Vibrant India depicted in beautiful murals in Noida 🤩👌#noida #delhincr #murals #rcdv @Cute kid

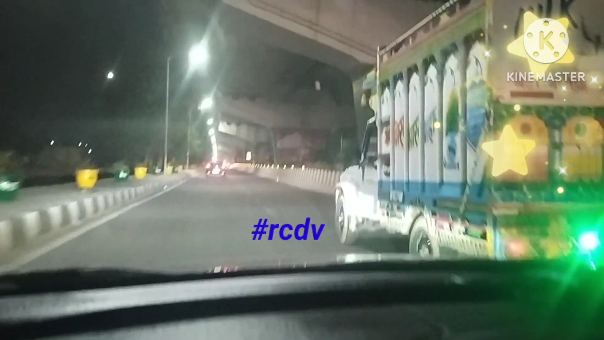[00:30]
फ्लाइओवर है हमारे साथ पे और यह फ्लाइओवर के निचे सपोर्टिंग और नीचे
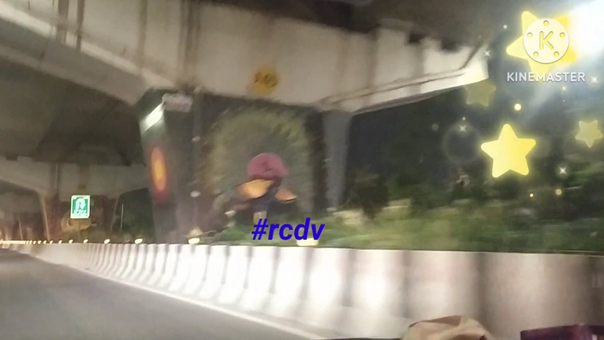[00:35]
जो यह पिलर्स बने हुए है उन हर एक पिलर पे बहुत सुंदर सुंदर पेंटिंग्स बनी हुई थी पूरे रस्ते में तो वही हम एड्मार करते वे जा रहे थे हम लोग
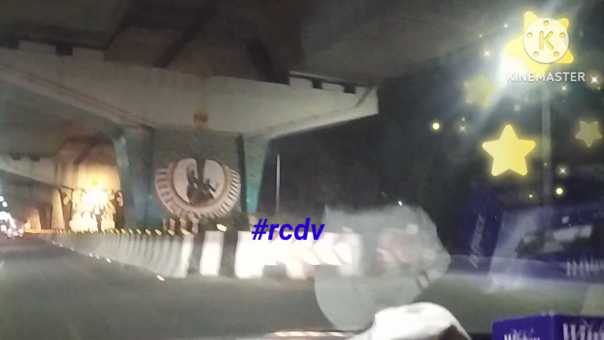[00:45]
नौई� इस नहीं किया हमने और इस पार हम
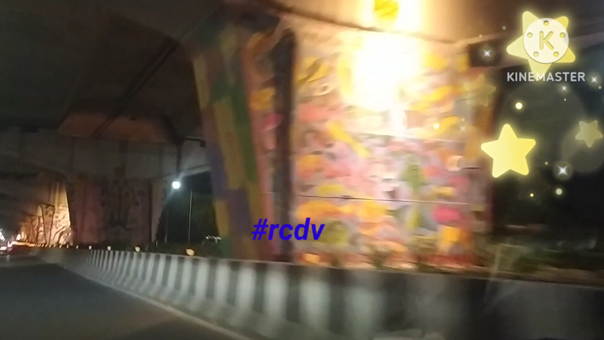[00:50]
देखते वे जा रहे थे एक पिलर पे बहुत ही सुंदर पेंटिंग्स बनी हुई है जो इंडियन कल्चर
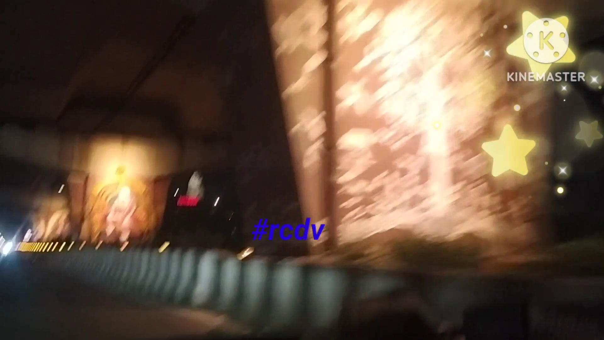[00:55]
को डिपक्ट करती हैं तो इंडिया की अलग-अलग जो स्टेट्स की पेंटिंग्स हैं
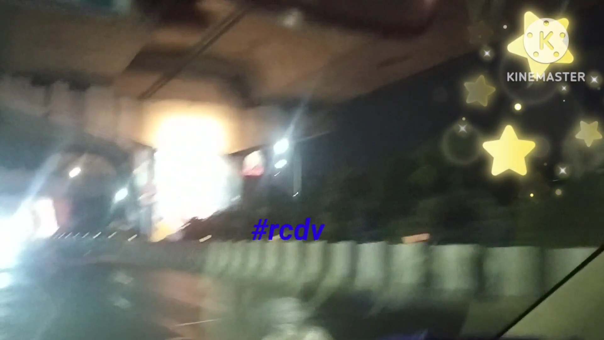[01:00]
मधु बनी वरली यह सब पेंटिंग्स थी � जो इंडिया के हैं अलग-अलग क्लासिकल
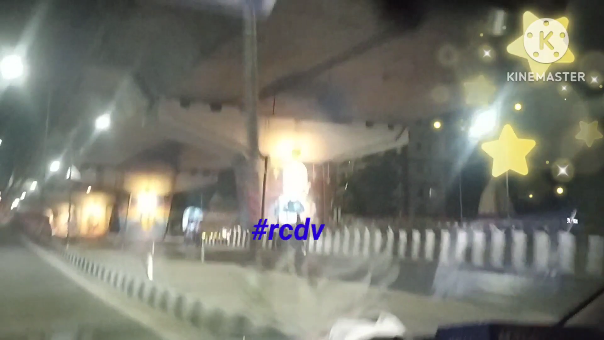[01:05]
अलग-अलग स्टेट्स के कथा कुछ यह भरतनाटियम इन सब
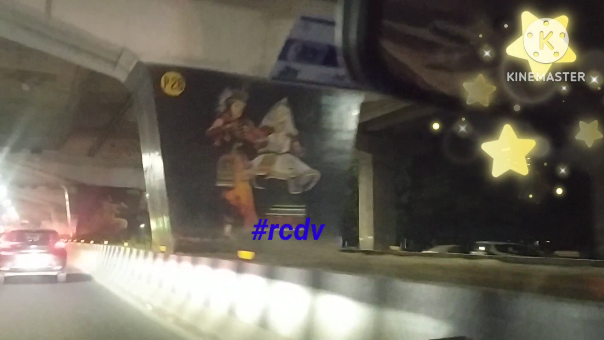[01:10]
डांसर के भी पेंटिंग्स थी पिलर्स पे जो कि बहुत ही खुबसूरत थी और फिर बात में अलग-अलग देवी देवताओं की पेंटिंग्स भी थी आई ओपर आ
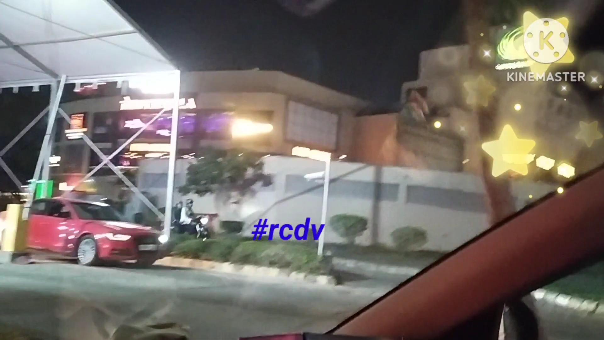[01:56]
आपने देखा वो ग्रेट इंडिया प्ले गार्डन गलेडिया मॉल जिसकी पार्किंग में हम आपी जा रहे हैं तो बेरे वीडियो यहीं तक शूट किया हैं बाई